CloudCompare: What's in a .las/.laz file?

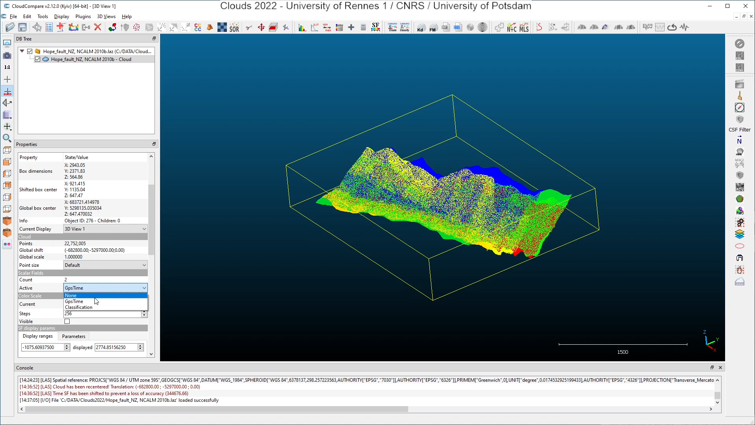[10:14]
the loading of the point cloud. And you can recognize the two attributes we had chosen, the GPS time, the time and the classification. All scalar fields will be investigated later in a dedicated video. This is the end of this video about the LAS format.